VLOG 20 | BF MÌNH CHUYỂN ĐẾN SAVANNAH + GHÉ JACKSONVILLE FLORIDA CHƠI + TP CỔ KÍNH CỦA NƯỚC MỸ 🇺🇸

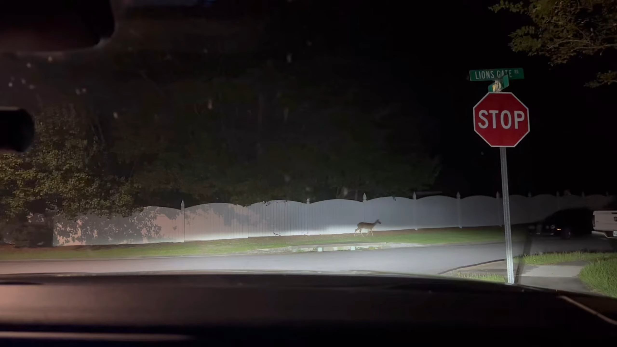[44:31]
Còn cái này là em dê Quay được Trước cái chỗ Airbnb Bọn mình ở luôn Bên đây là Chứng như thiên nhiên hoang dã lắm mọi người ơi Con này con kia Ngoài đường tùm lum hết á